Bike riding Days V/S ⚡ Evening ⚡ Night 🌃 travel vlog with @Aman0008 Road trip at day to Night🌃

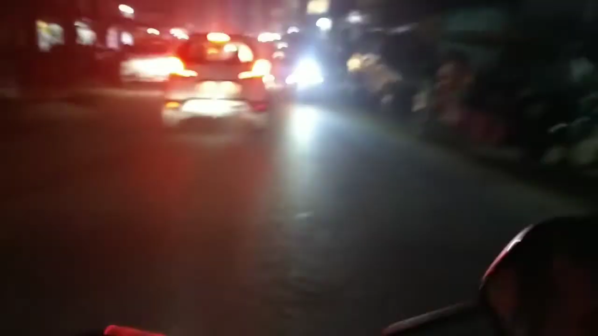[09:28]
अपने डेस्टिनेशन पर फाइनल डेस्टिनेशन पर पहुंचेंगा अब ट्राफिक कम है
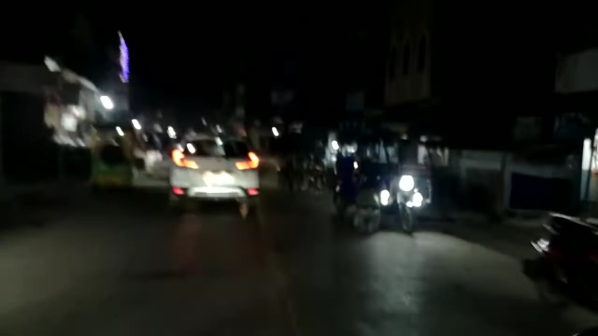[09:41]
अब जल्दी निक मिले आगे जल्दी पहुंच जाएंगे
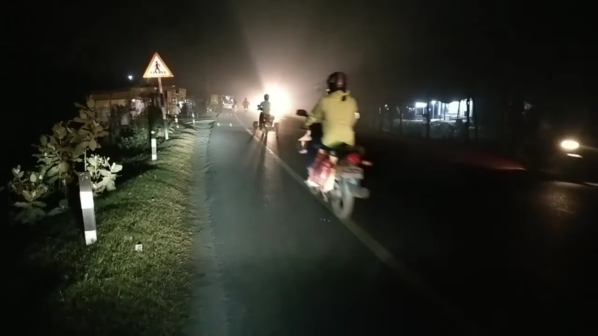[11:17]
बहुत गारिया आती जाती रहती तो फिल दस मेंट के